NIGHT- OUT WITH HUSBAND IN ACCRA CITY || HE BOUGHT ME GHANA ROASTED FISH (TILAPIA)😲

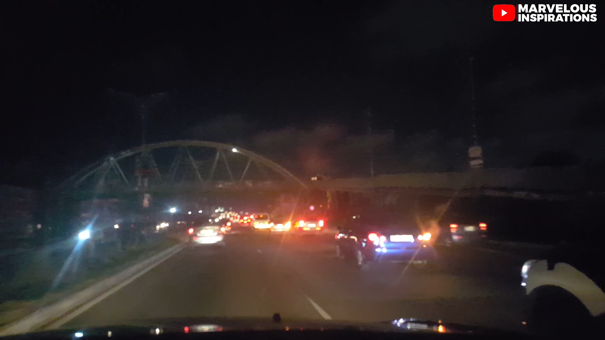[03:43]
Maybe still, everywhere is still very busy. Very, very busy. Very busy. Of late, the road is always busy. Very busy. I hope we'll meet up. I hope they have not closed. I pray so. If they have closed, I will come back. I will come back. Then tomorrow you can buy it. Yeah. We still have to go and look for the fish, eh?